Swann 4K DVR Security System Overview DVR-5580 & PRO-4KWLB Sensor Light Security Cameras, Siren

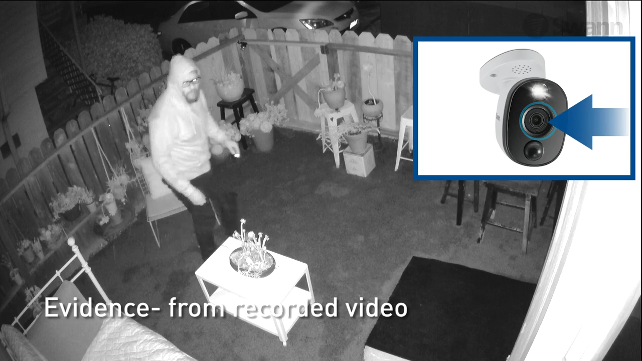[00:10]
From recorded video. Visibility. From the sensor warning light. Warning.
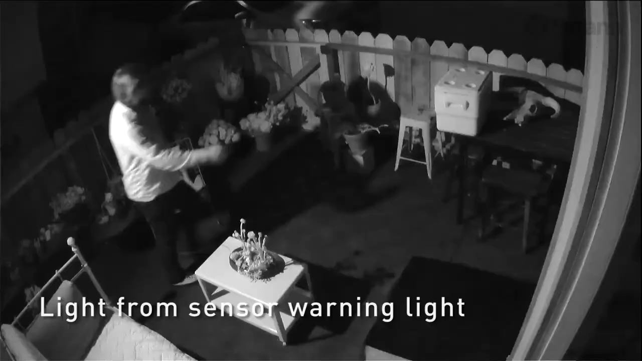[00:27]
Seeing is believing with 4K Ultra high-definition cameras offering breathtaking quality with four times the resolution of 1080p cameras.